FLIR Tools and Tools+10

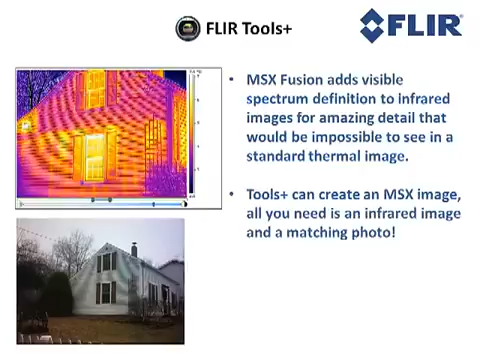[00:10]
ToolsPlus can create an MSX image. All you need is an infrared image and a matching photo.
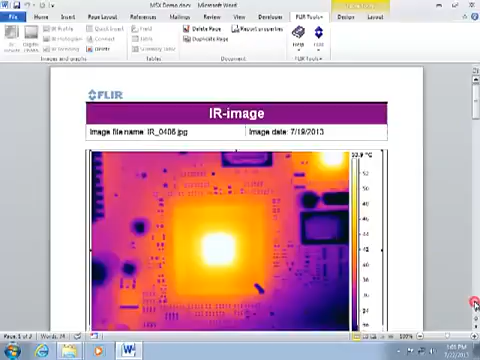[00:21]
In order to create the Fusion image, you must first create a word report using Flare ToolsPlus. Left-click on the infrared image to show the measurement toolbar and then click the Image Fusion button. If you have a matching visual photo from the Flare camera, it will appear here automatically. You could also click the Open Photo button to use a visual photo from a different digital camera. This makes the Fusion mode compatible with a wide variety of Flare infrared cameras.
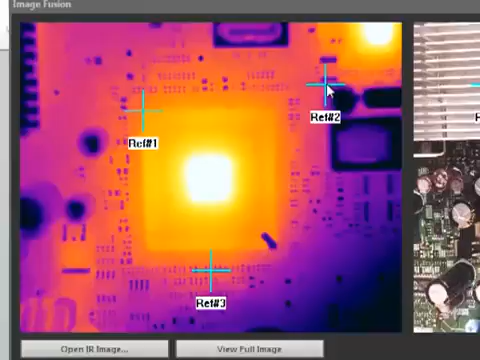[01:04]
The alignment process entails identifying three reference points on both images. I will first click and drag each marker to the desired locations on the infrared image. Next I'll need to drag the markers on the photo to the same location so they are pointing to the same reference points. It isn't important to get them exact just yet.
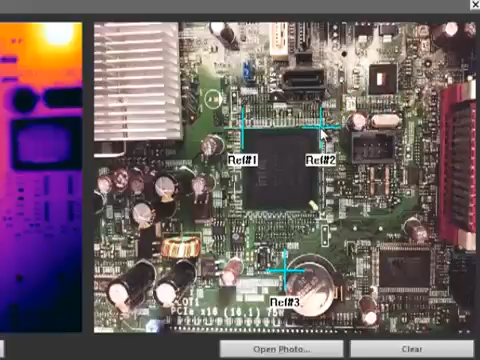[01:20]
You can click on each of the reference point buttons below the image to magnify each region in order to more precisely position the markers.
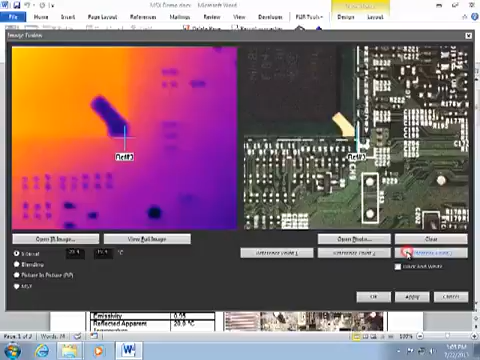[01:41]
Once the marker positions are set, you can view the full image again and then select the desired Fusion mode. I will choose MSX mode and click OK to return to the report page. Initially the image does not look any different, but this is because we are not applying the MSX algorithm to the image. You can slide this bar to the right to increase the MSX intensity and this will begin to draw out elements from the visual image.
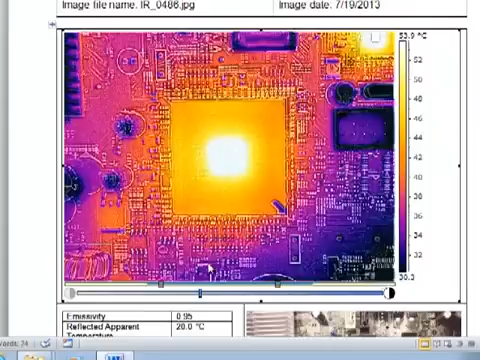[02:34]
You can always increase or decrease the MSX intensity at any time. You can also return to the image Fusion window to reposition the markers
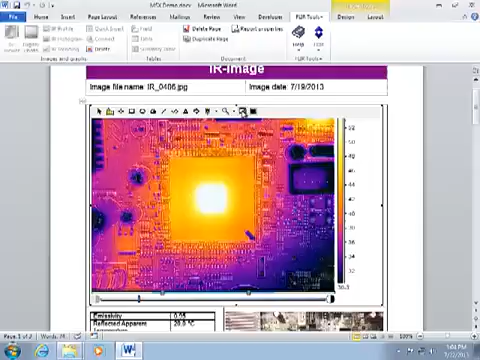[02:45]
or to switch to other fusion modes like interval or picture in picture.
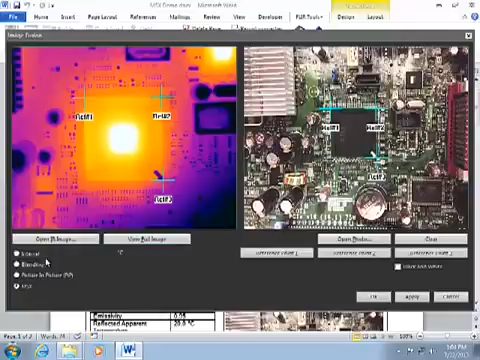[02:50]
The interval mode behaves like an isotherm on the photo,
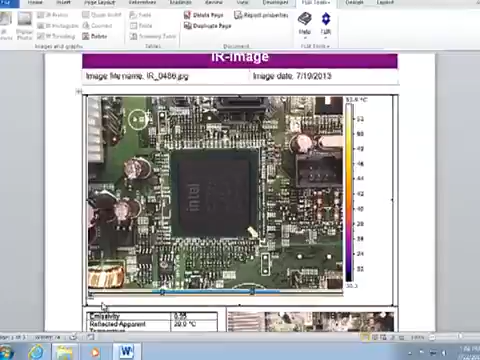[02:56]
showing the infrared image between the temperature limits set by these sliders.
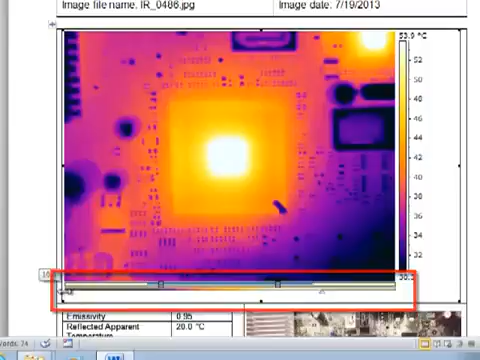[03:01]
The photo is shown in areas above and below these limits.
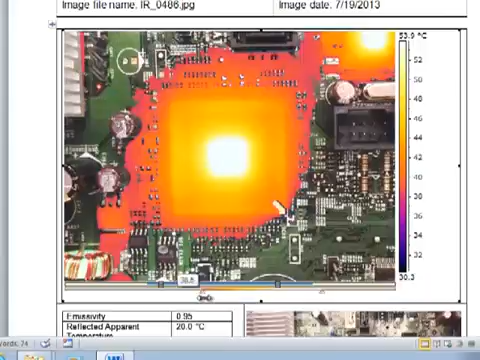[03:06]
On screen: scale top 53.9°C, scale bottom 30.3°C
Since the fusion images are radiometric,
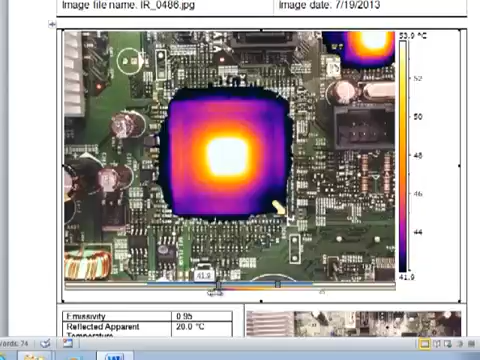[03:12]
you can always adjust the temperature span, change the color palette, and measure temperatures using areas, spot meters, and several other measurement tools included with the Word add-in.
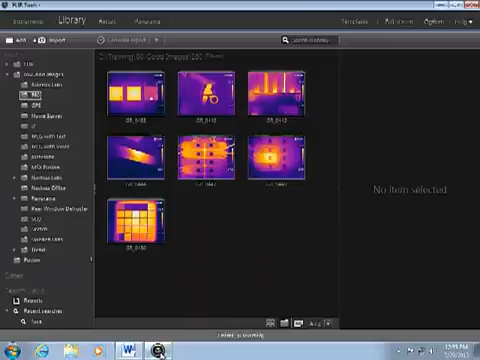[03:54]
When you open FLIR Tools, you will see the new image in the library, and you can double-click to analyze it.
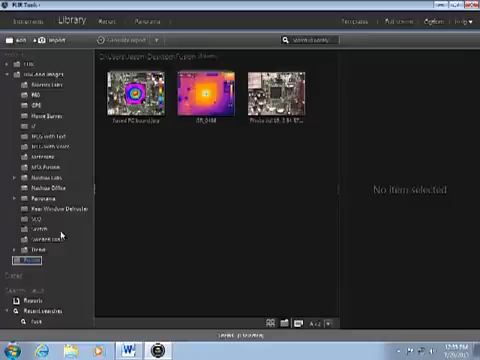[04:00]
Since it is fused, you can toggle between the various fusion modes, just as if it was stored this way in the camera.
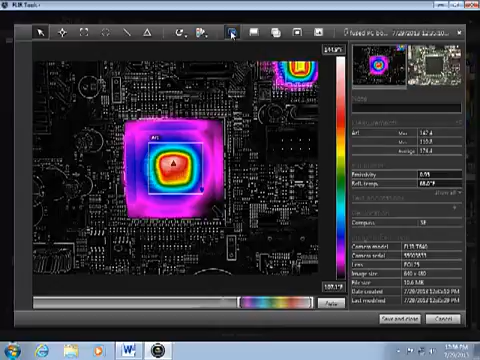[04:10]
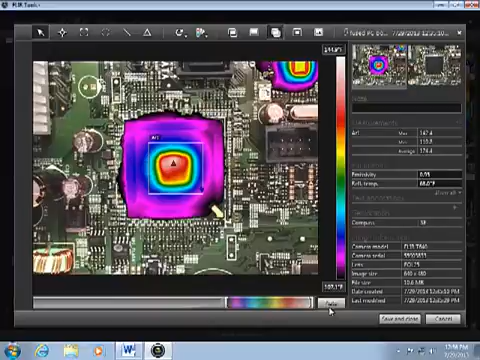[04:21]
You can also make adjustments to the scale, change the color palette, and measure temperature temperatures as if it was a standard thermal image.